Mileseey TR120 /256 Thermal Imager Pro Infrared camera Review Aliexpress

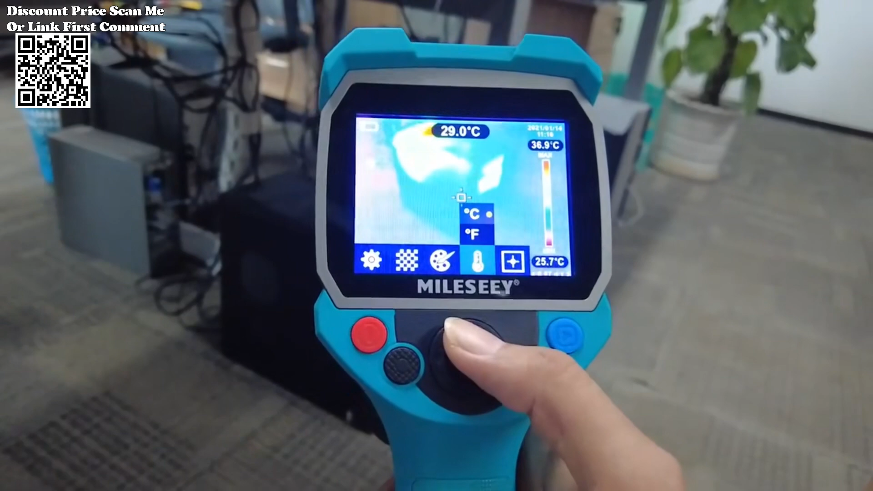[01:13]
On screen: scale top 36.9°C, scale bottom 25.7°C
this device redefines the standards of efficiency and accuracy in thermal diagnostics, empowering users to tackle challenges with unprecedented precision and confidence.
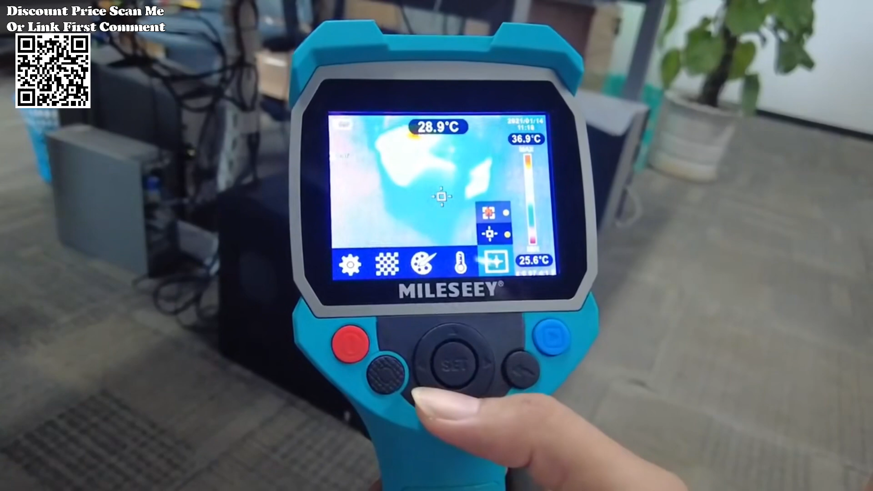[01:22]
On screen: scale top 36.9°C, scale bottom 25.6°C
One of the hallmark features of the MILIS ATR-120-256 Thermal Imager Pro is its dual-camera functionality, seamlessly integrating both infrared light imaging and visible light imaging capabilities into a single device. This versatility allows users to capture comprehensive data combining the benefits of thermal imaging for temperature analysis with visible light imaging for contextual clarity. Recognizing the importance of data storage in demanding environments,
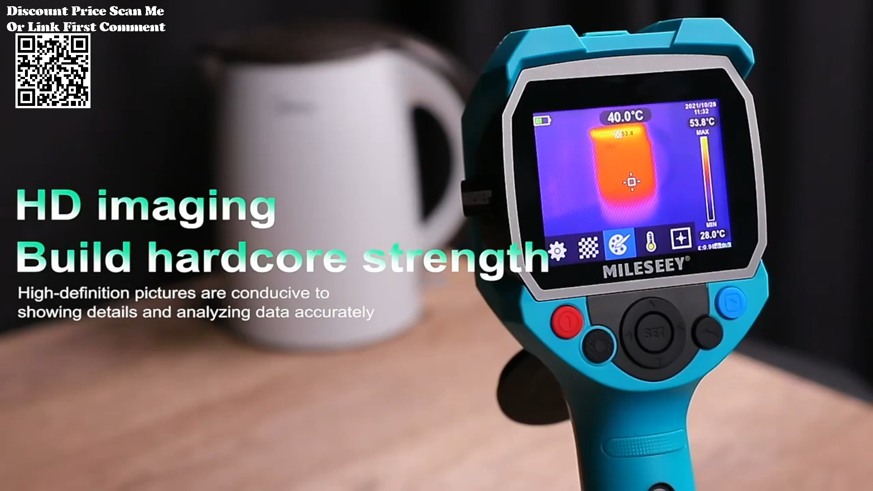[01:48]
On screen: spot 40.0°C, scale bottom 28.0°C
the MILIS ATR-120-256 Thermal Imager
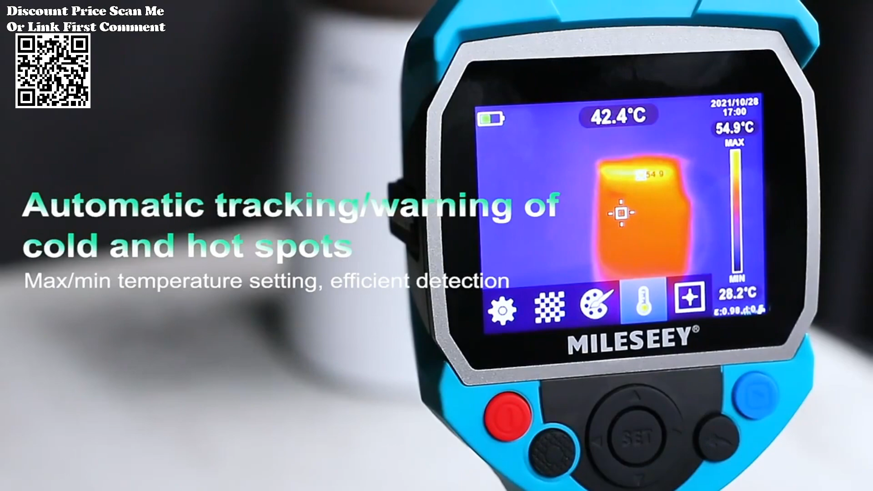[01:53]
On screen: spot 42.4°C, scale bottom 28.2°C
Pro boasts a generous memory capacity capable of storing up to 2,000 pictures.